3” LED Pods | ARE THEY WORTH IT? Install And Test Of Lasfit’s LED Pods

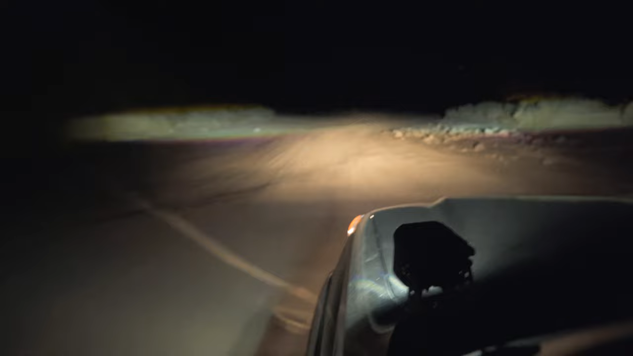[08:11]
My light bar provides a lot of center illumination, but I really wanted to extend that illumination to my peripherals. Right off the bat I noticed how much illumination down trail these lights provided.
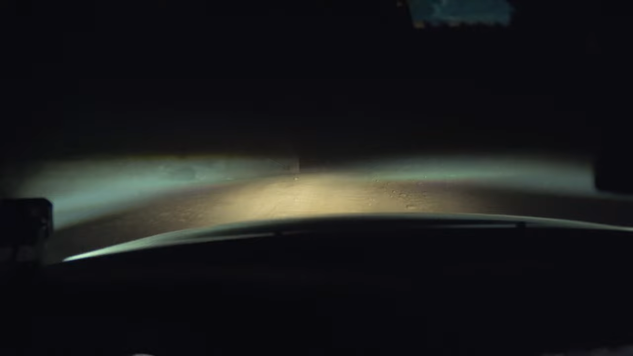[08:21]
So pretty quickly I realized that for somebody who's looking for that one light solution, these may be a good contender. Next up was turning on the fog lights.
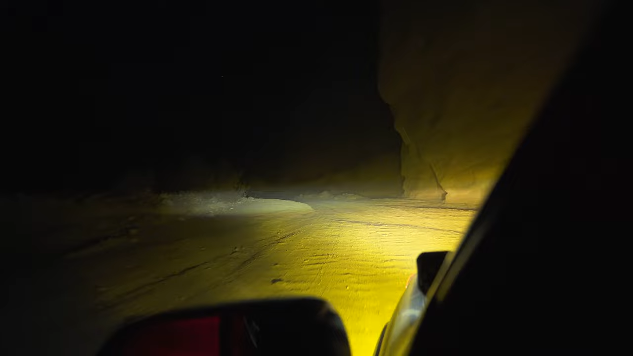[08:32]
Now I really liked the combination of the fog lights and the pods working together. The amber light is my fog lights, the white light are the pods.
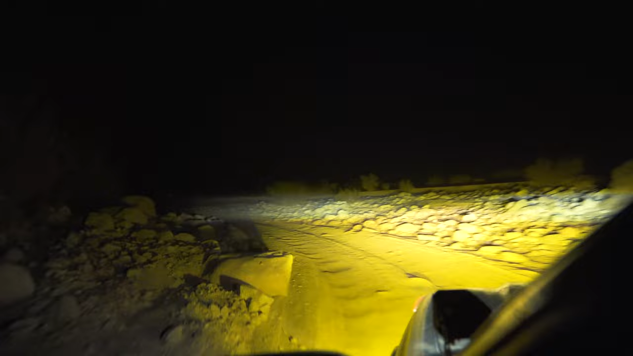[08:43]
What we're testing here is how much light I'm getting down trail. There are some use cases where a light bar actually obstructs your vision. Maybe it's too much dust on the trail and the height of the light bar and the conditions of the trail may make visibility a problem. In a situation like this, the solution may be pods like this.
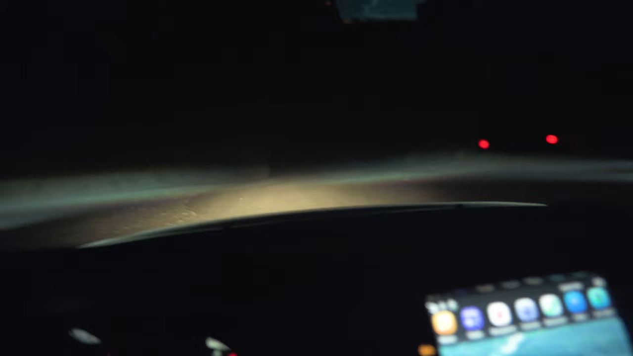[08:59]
They can cut through the dust a bit better than the light bar due to their height and they're not quite as bright as the spot beam on my light bar so they don't blow up the atmosphere quite the way the light bar does.